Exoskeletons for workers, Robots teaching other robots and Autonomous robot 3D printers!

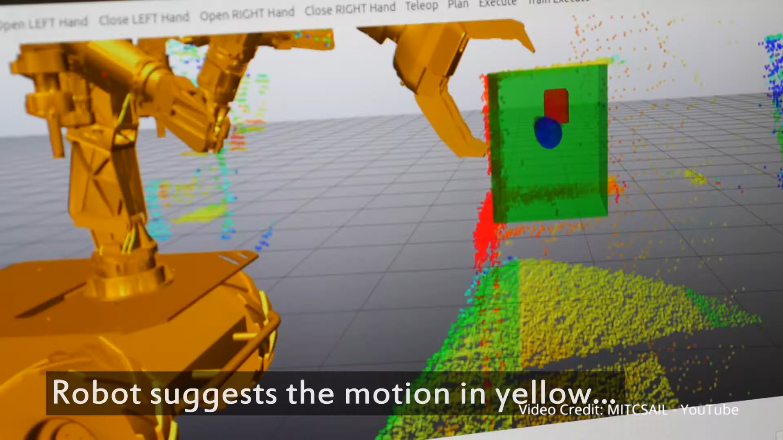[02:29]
Then an operator gives them instructions for a specific task by moving a 3D model of the robot about on-screen.